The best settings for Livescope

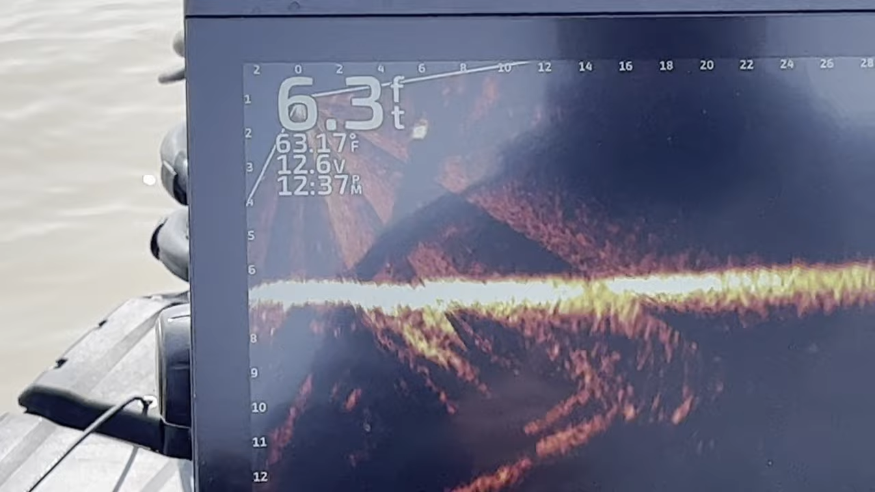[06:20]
On screen: depth 6.3 ft, water 63.17°F
yeah he didn't go far there he is there eight foot
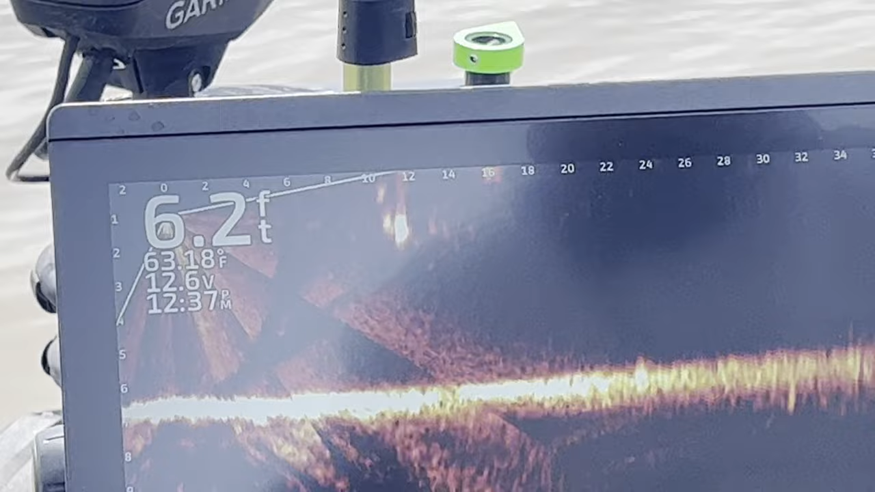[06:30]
On screen: depth 6.2 ft, water 63.18°F
here he comes here he comes quit dropping got him
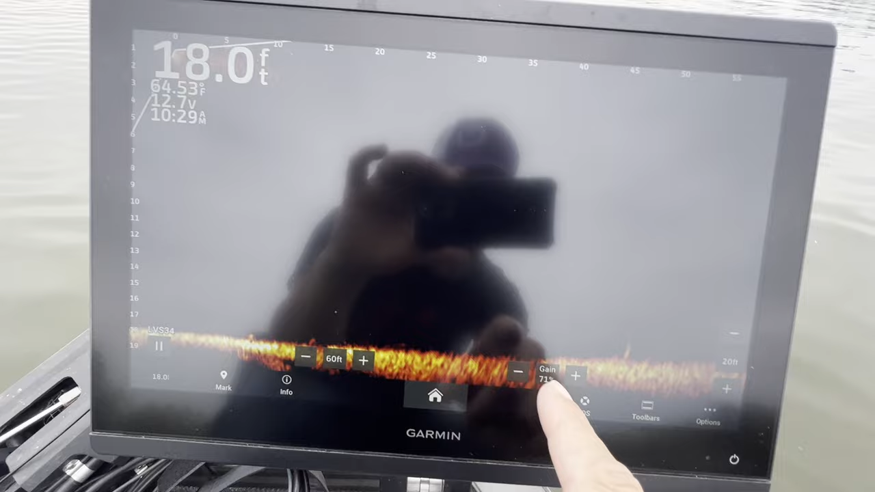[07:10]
On screen: depth 18.0 ft
gain and you turn it down to about 65 percent with the settings that we did
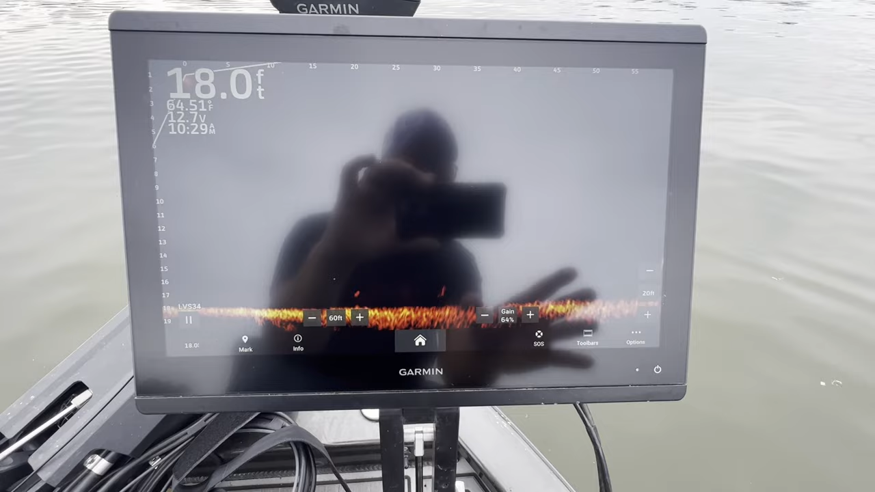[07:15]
On screen: depth 18.0 ft, water 64.51°F
on here all you have to do is turn that down to about 65 percent and